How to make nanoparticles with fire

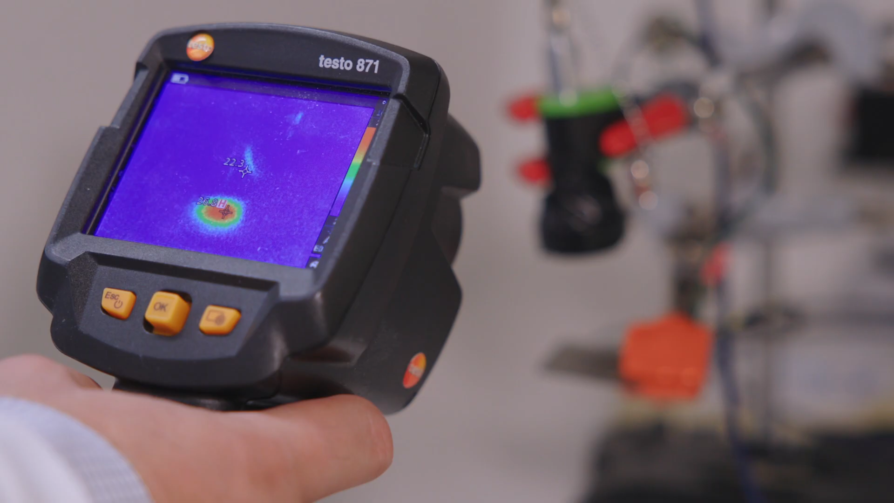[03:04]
The nanoparticles can also be designed to perform tricks like heat up when they are hit by near infrared light.
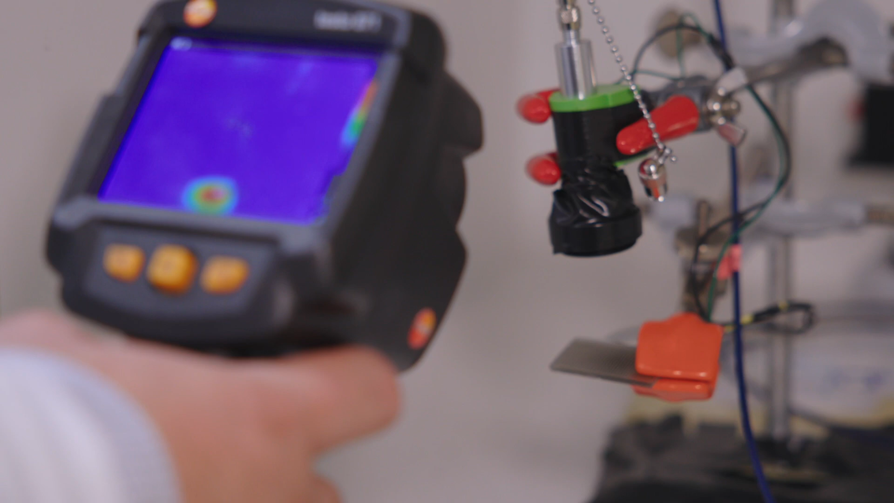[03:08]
These light activated nanoparticles can then be placed on fibers in wound dressings.